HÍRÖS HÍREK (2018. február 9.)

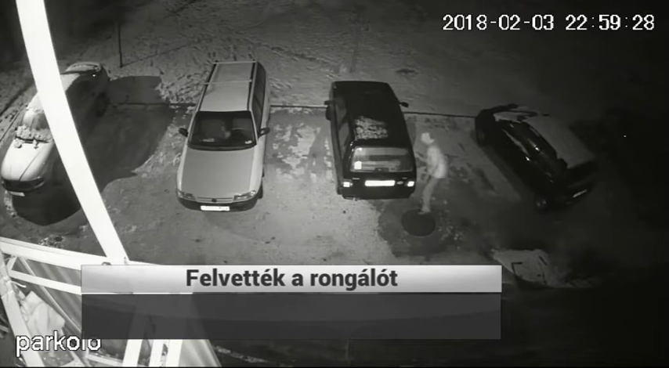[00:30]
Biztonsági kamera rögzítette, ahogyan egy férfi autó kerekeit cúrkálja ki a Halasi úton.
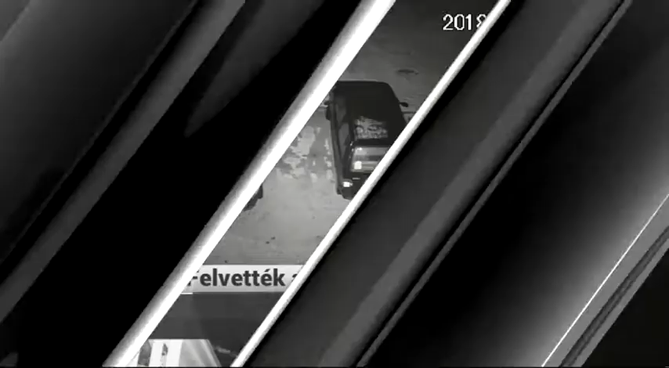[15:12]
Biztonsági kamera rögzítette, ahogyan egy férfi autók kerekeit szurkálja ki a Halasi úton. A közelben élők szerint bosszúról van szó.